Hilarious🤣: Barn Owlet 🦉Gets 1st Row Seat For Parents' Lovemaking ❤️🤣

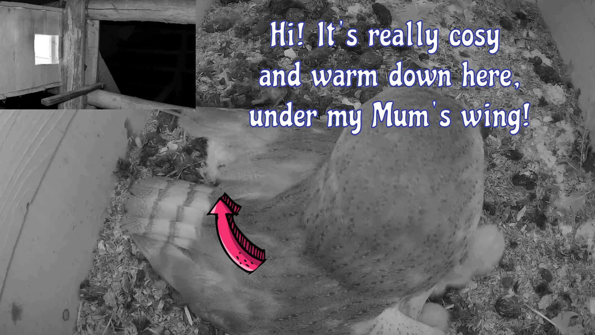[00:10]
It's really cozy and warm down here, under my mum's wing. Great! Dad is coming back home from hunting. I can see a very toasty rodent. I really want to eat it. Dad, where is the rodent? Can I try it? Dad, what are you doing?
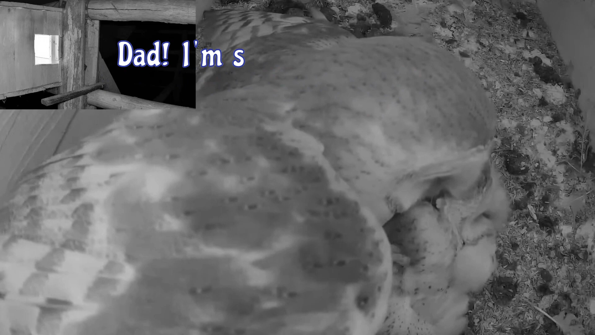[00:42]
Dad, I'm sitting here. Why can't you see me? Dad, you are so heavy. That was unexpected. Dad, where is my rodent?
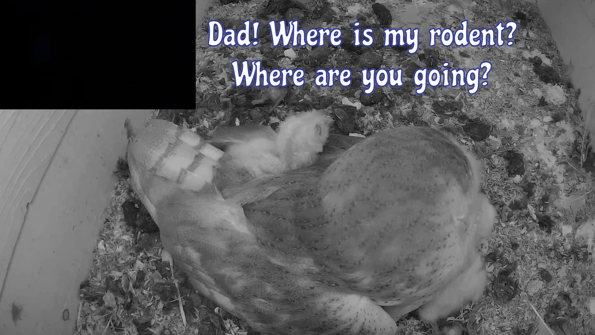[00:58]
Where are you going? I hope you'll come back soon with a rodent for me.